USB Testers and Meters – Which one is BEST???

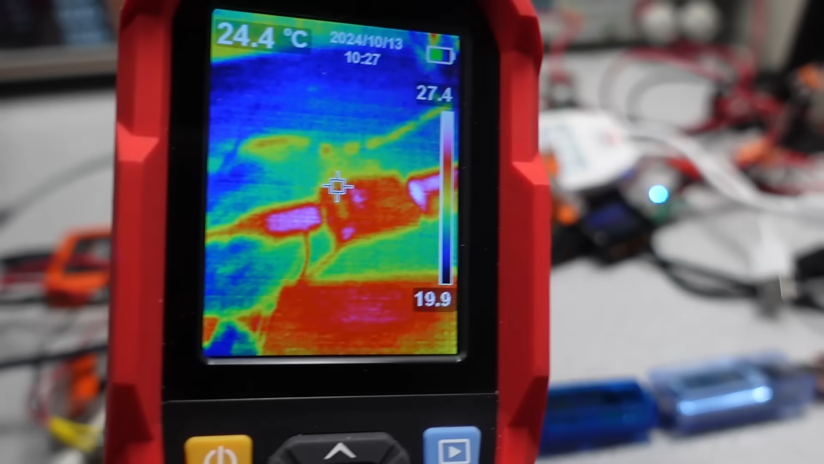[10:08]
On screen: spot 24.4°C
Time to look over these power meters thermally. I did the test at 3 amps.
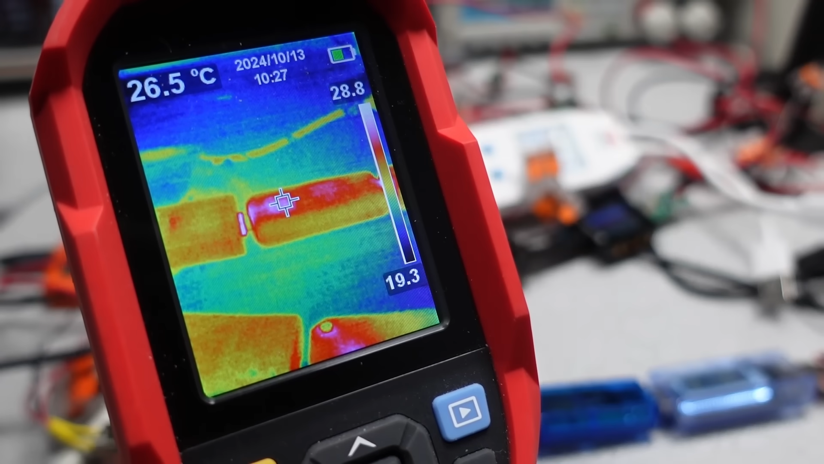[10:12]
On screen: spot 26.5°C
This is really just laziness, because I wanted to do them all in one string, and get it over one time period.
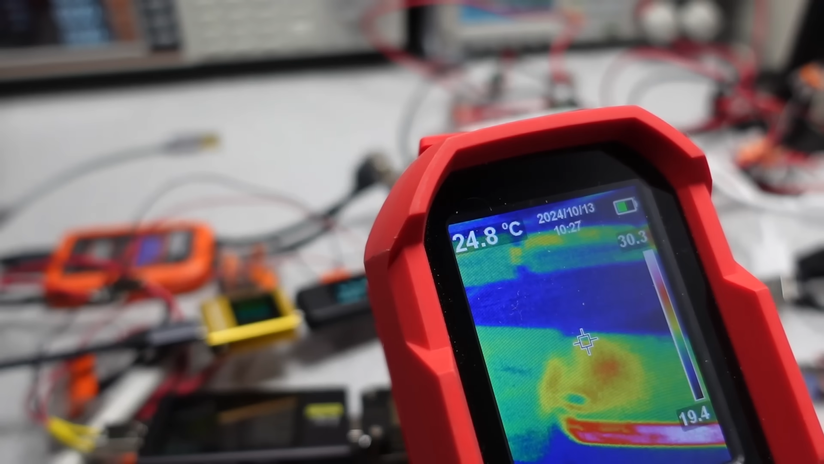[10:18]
On screen: spot 24.8°C
None of them really got too hot to touch at this current level. The ones with higher series resistance got warmer. What a surprise.
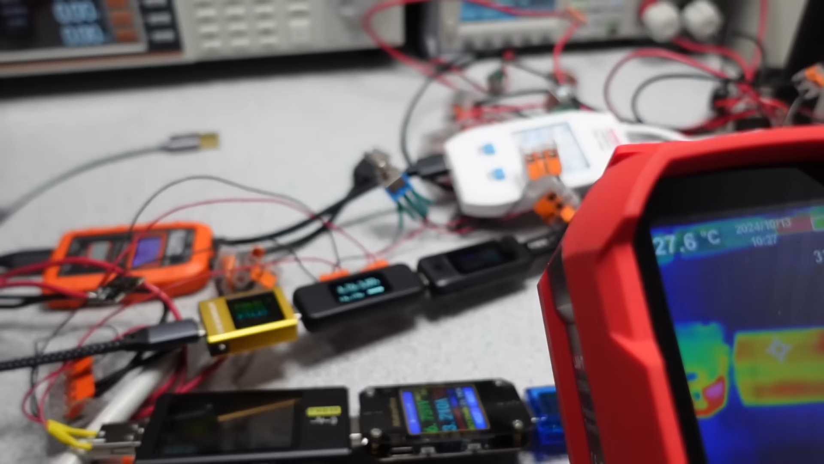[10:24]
The one thing to note is this is also at about 5 volts in, so some of these dissipate quite a bit more heat with the 20 volts in.
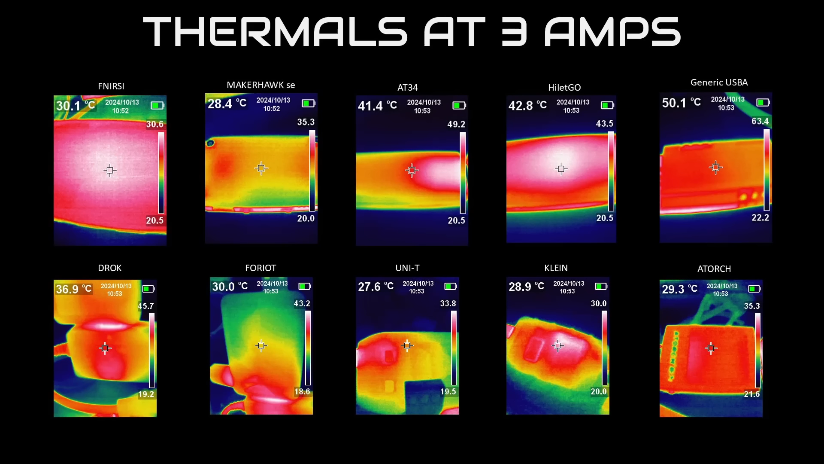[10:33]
At 48 volts in, some of these are not going to run continuously. In general, they all did okay here. The ones with wires got a little bit hotter. The USB-A models also tended to get hotter, mostly around the connectors.
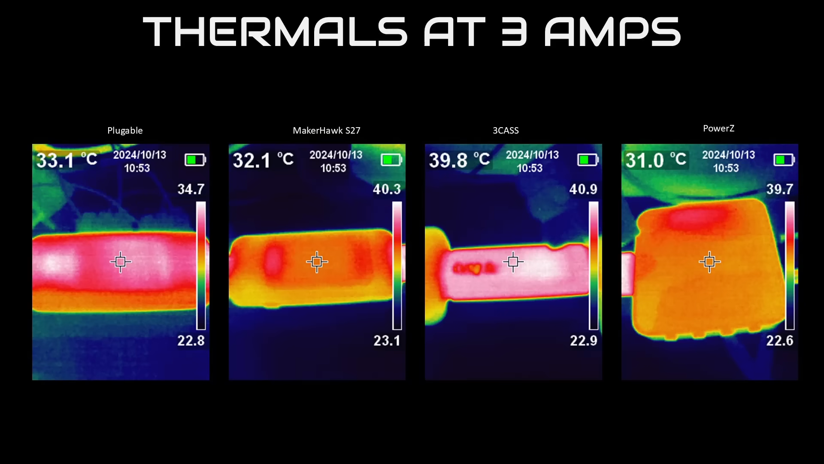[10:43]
No real standouts here though. In terms of the idle power used, two of them really come to mind as good options.